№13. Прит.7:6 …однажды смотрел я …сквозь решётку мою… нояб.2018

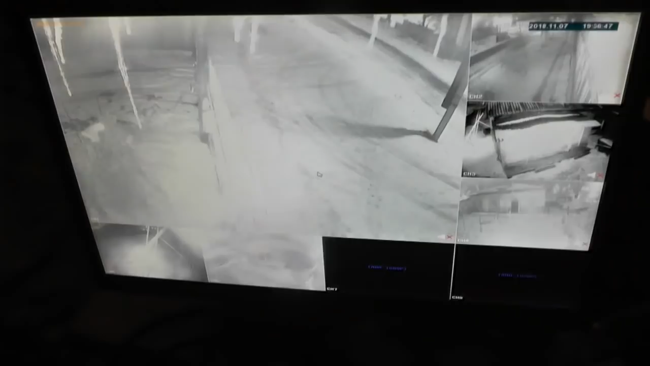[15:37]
Ну, вот стемняло уже несколько часов. И сейчас посмотрели, мне показывают, что вот сосульки висят. Сосульки.
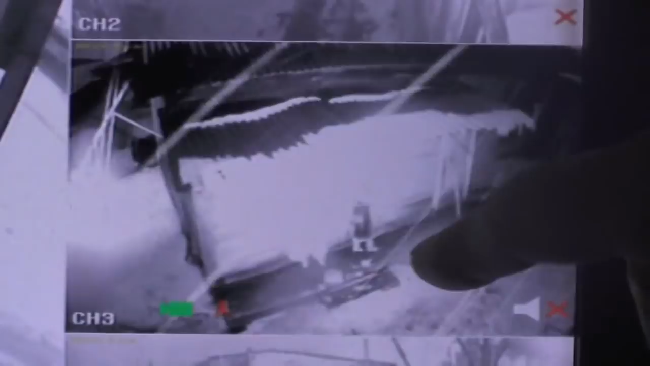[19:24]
Вон она пошла к дому. Надежда Васильевна. Вот видишь, мы видим, как все благополучно. Палочка у них подперта тут.